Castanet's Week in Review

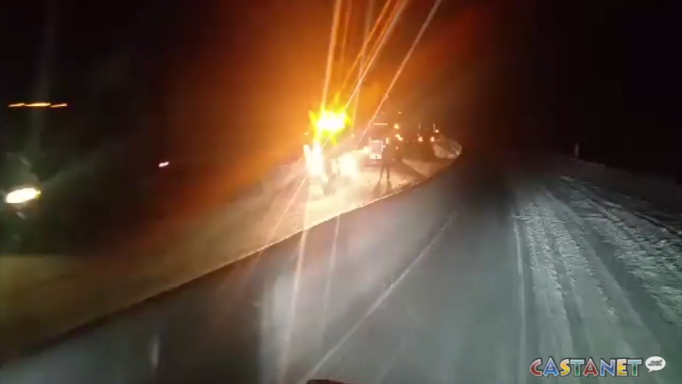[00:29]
The Okanagan connector was closed in the westbound lanes Thursday night,